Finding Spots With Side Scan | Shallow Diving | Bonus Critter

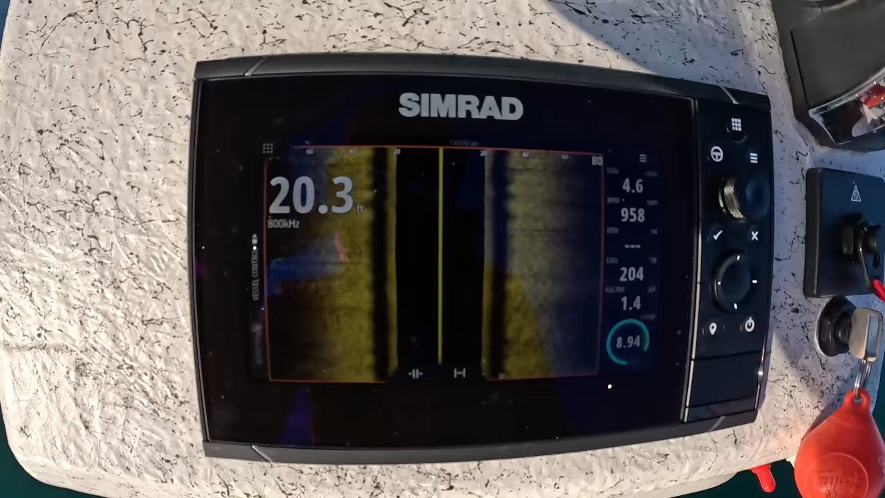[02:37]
On screen: depth 20.3 ft
I haven't really marked anything substantial yet, but essentially what side scan is
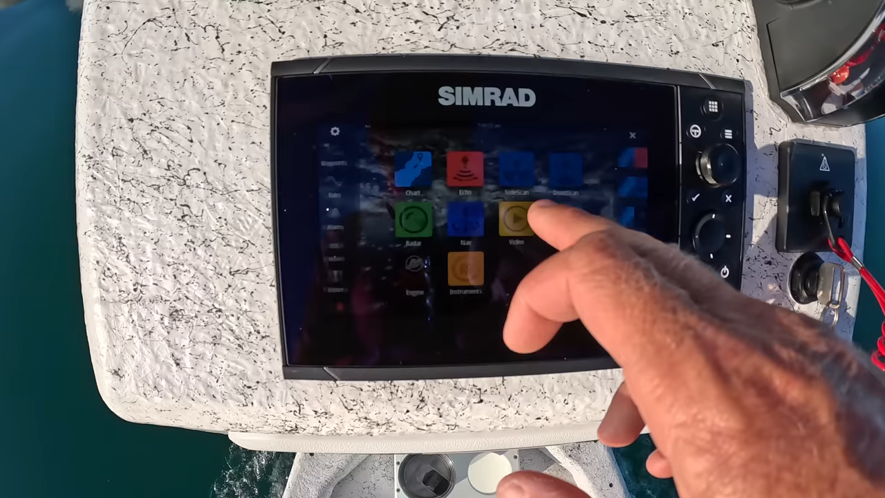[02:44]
your traditional transducer or bottom machine just marks straight up and down.
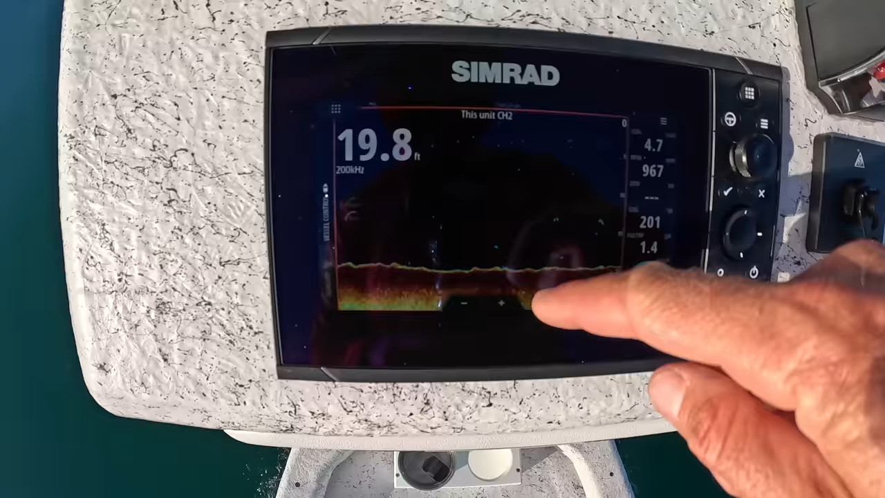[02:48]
On screen: depth 19.8 ft
This shows me the bottom. This is my depth right here. I'm in 19 feet. This is the flat bottom. What side scan does is it shows me, so this is the right side of the boat.
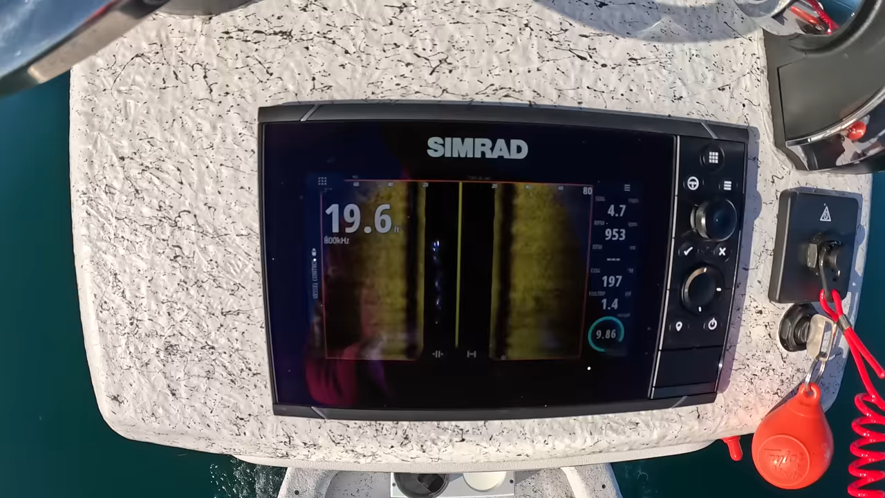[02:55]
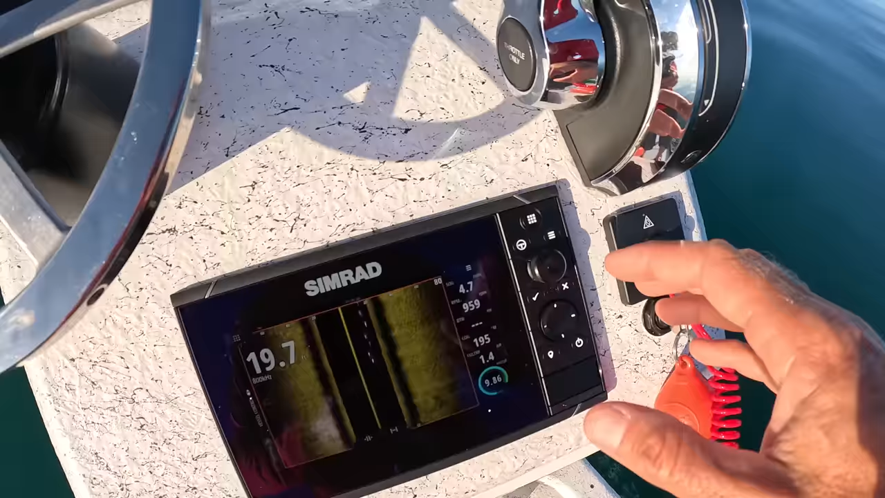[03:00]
It shows me everything over here out to almost 80 feet out that way. And then this is the left side of the boat, or the port side of the boat,
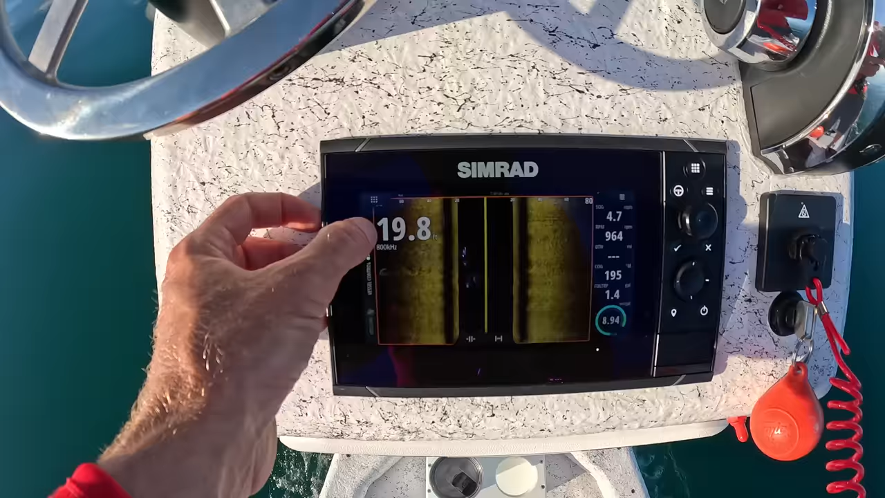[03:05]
and that shows me everything 80 feet out that way. So because of that,
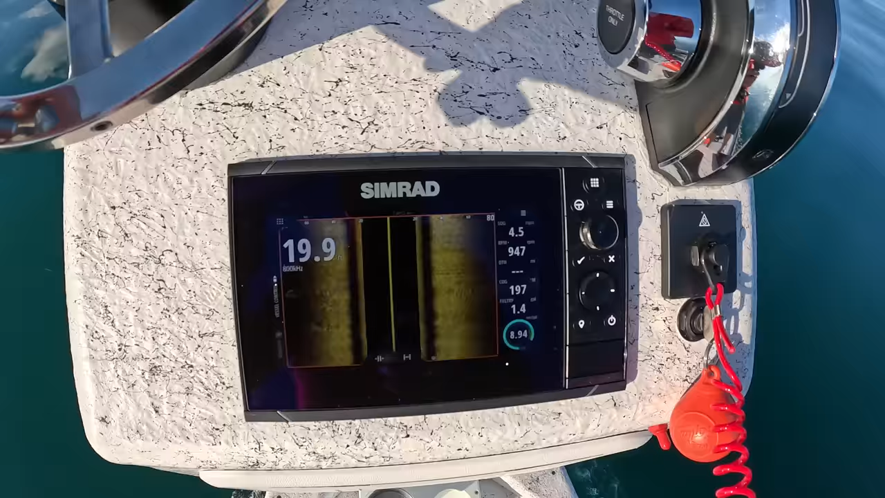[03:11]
it gives you the ability to mark stuff that is not just directly under the boat. So again, that was a lot of talking this early in the morning, but I wanted to explain what we're doing.
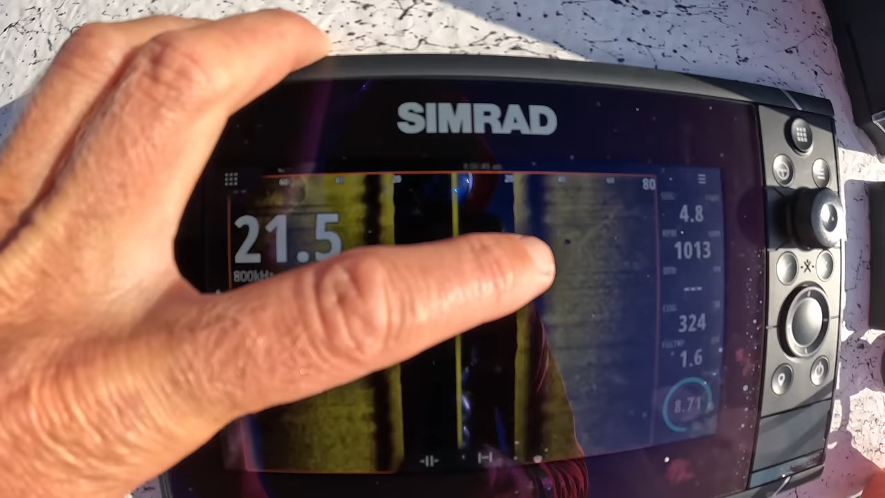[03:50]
That is the trap laying on the bottom, and it was off to my side.
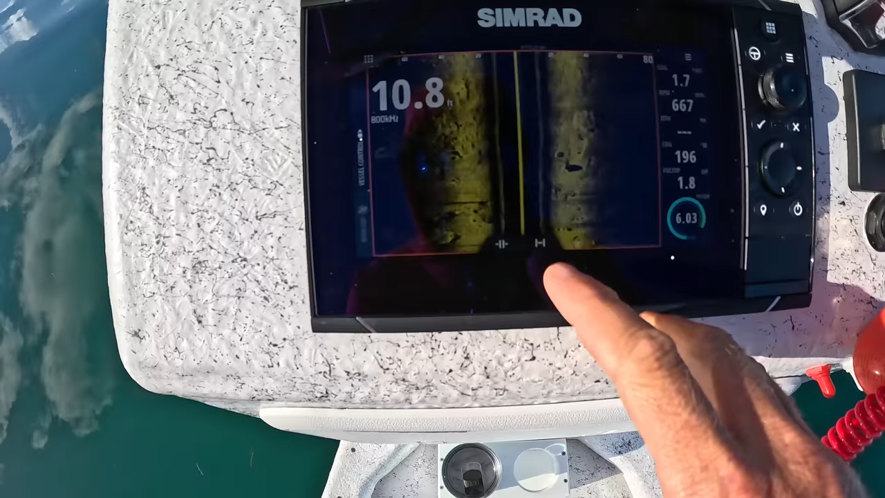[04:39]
So I just got a little shallower and you can see these big, I'm assuming rocks, have shadows on them.
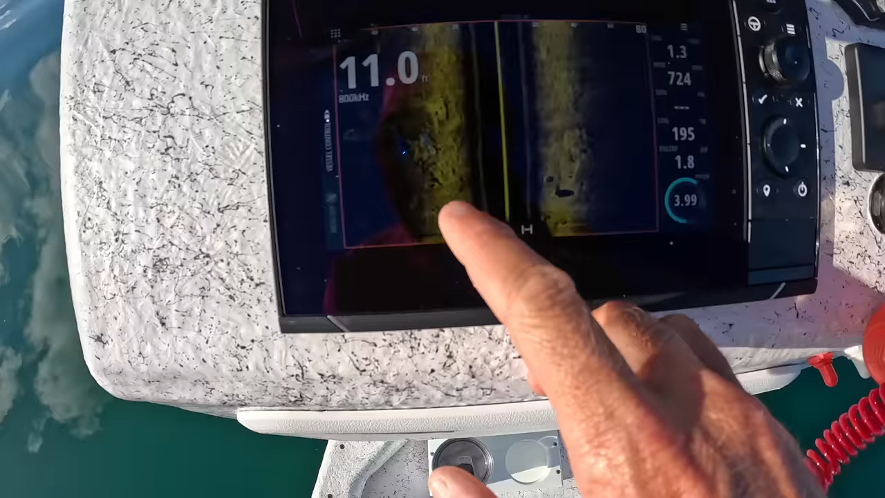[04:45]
On screen: depth 11.0 ft
So I can't show you, but it'll show you the coordinates, but I'm gonna mark those. I can click and drag my finger.
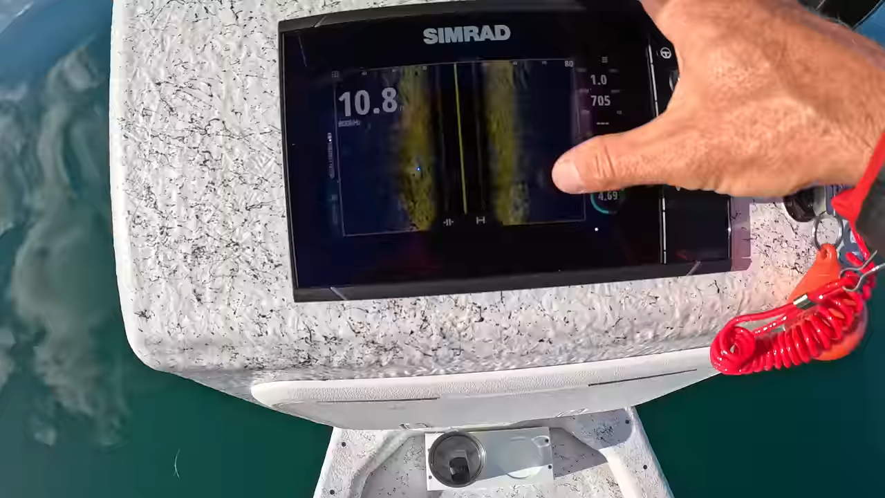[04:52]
And we're gonna go back here in a little bit and jump in on them.
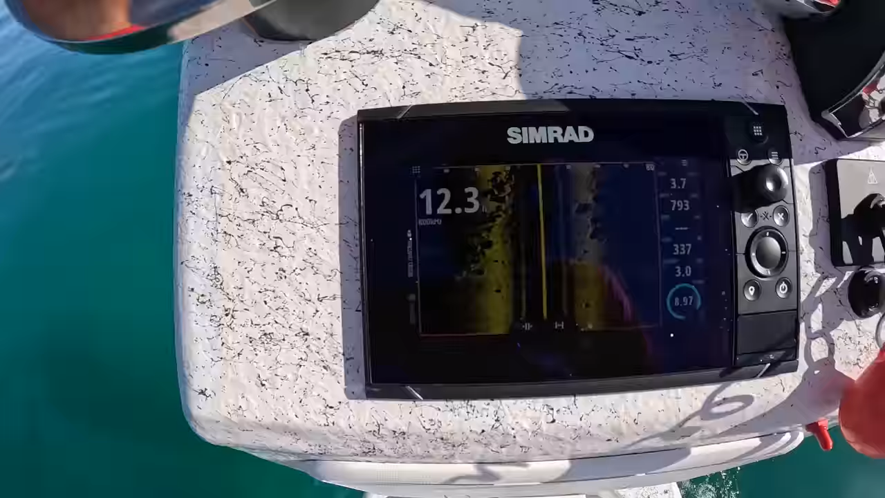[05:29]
So this is one we found. You can see, I've learned that shadow means there's something blocking the side scan's view, if that makes sense.
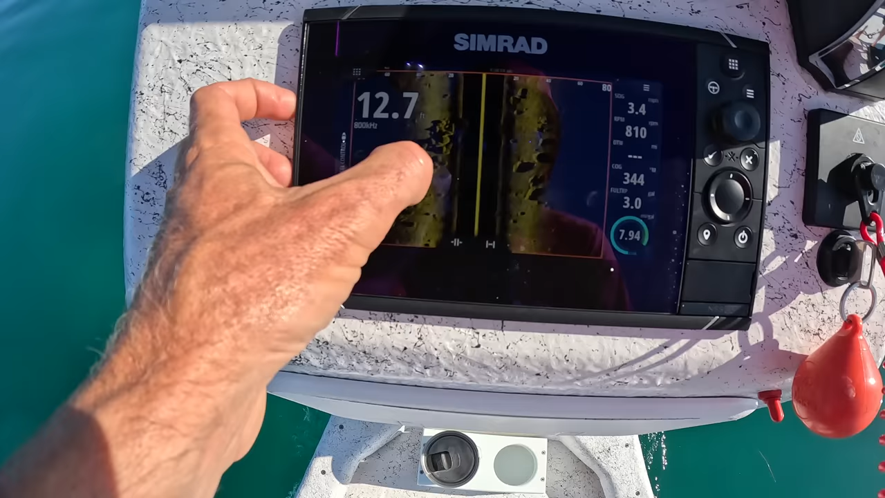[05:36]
So all those big shadows, and you can see the little lumps.
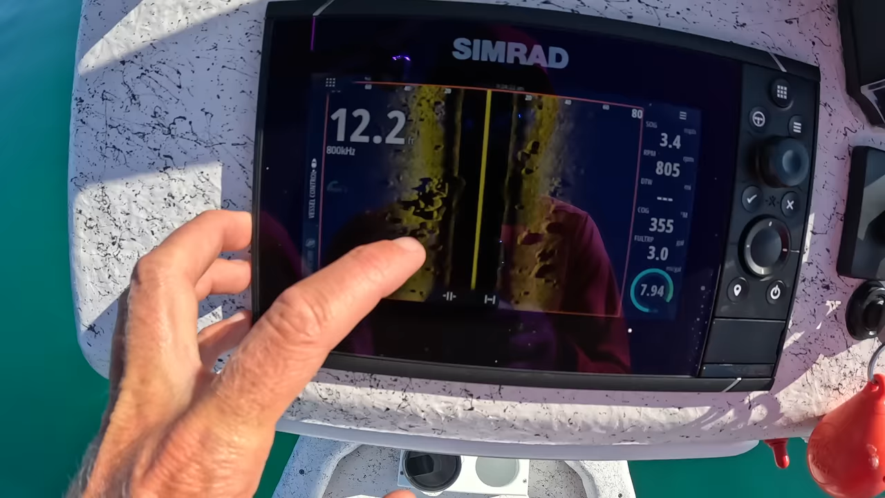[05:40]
Those are all rocks. So that is our first spot.
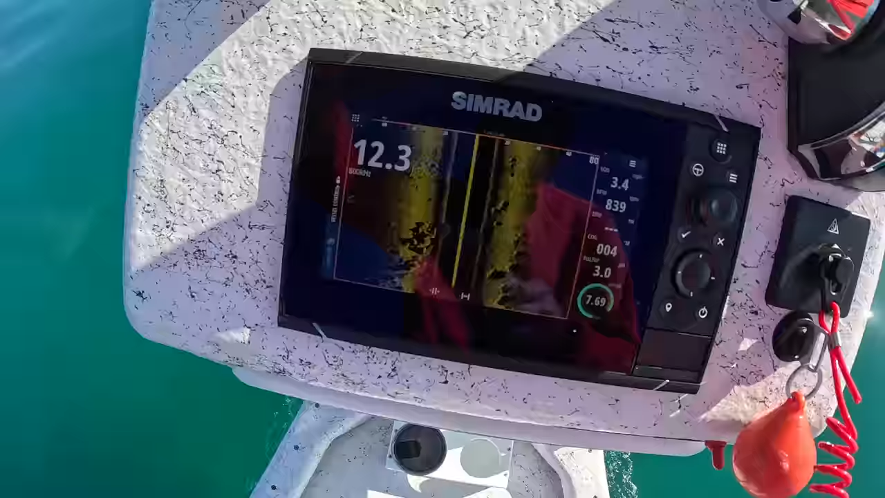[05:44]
We're gonna anchor up and jump in and show you what it looks like under the water.